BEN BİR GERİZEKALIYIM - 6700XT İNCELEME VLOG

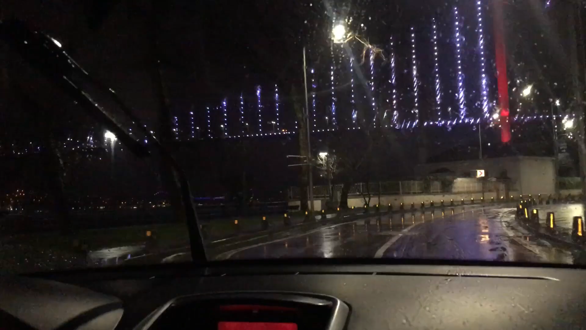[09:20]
İstanbul 15 Temmuz Şehitler Köprüsü, yeni adıyla, eski adıyla Boğaziçi Köprüsü önümüzde.
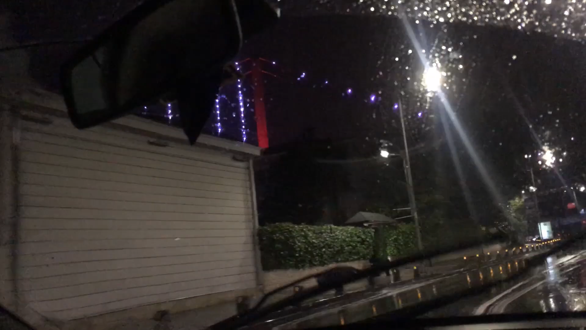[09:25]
Hadi bakalım İstanbul'a doğru, sağdan kanka.
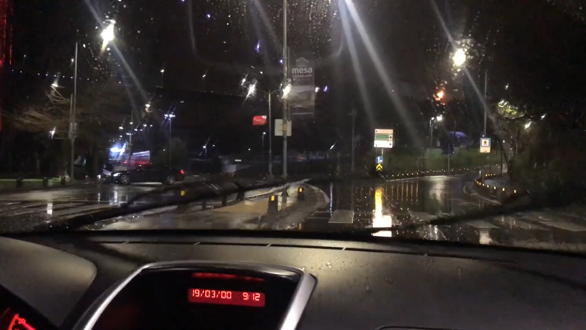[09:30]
İstanbul'a doğru. Çünkü buralar bizim için İstanbul sayılmıyor. Burası Anadolu yakası. Bir yandan navigasyonumuz konuşmaya devam ediyor.